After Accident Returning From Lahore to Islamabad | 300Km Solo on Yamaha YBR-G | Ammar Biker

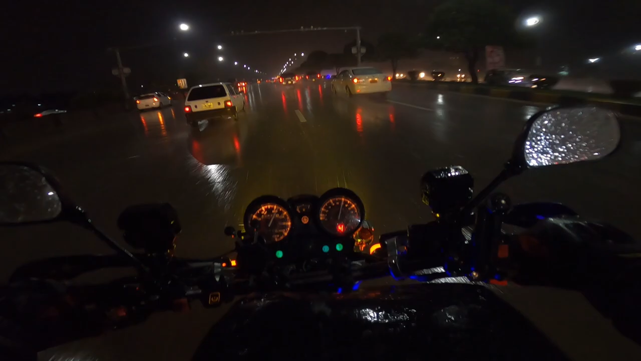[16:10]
रात हो गई थी और इस बारिश में मैंने अपना रेन गियर पहन लिया और उसके बाद मैंने आहिस्ता आहिस्ता जो है अपना सफ़र रवात से टी चौक से स्टार्ट किया और मैं इस्लामाबाद पहुंचा इस शदीद बारिश के अंदर।